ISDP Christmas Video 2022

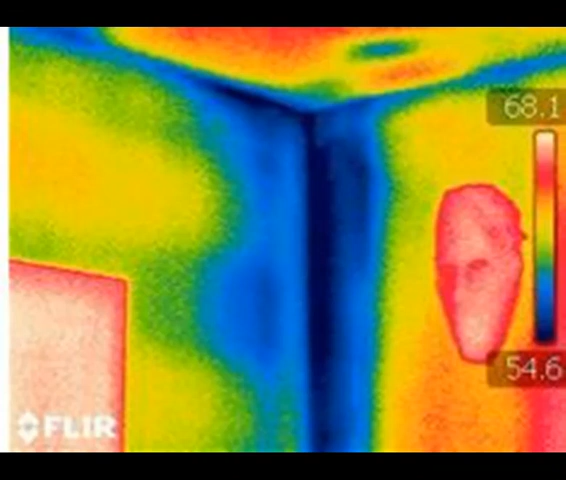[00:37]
The fleur recorded an interesting glow. Then what to our delight then would appear.